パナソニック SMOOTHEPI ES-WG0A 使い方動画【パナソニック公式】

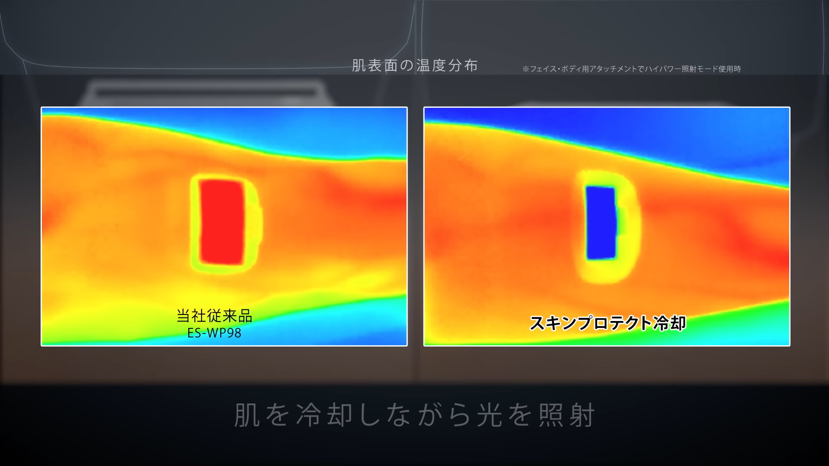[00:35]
肌を冷却しながら光を照射するから冷却しない従来品に比べ熱による肌への刺激を抑制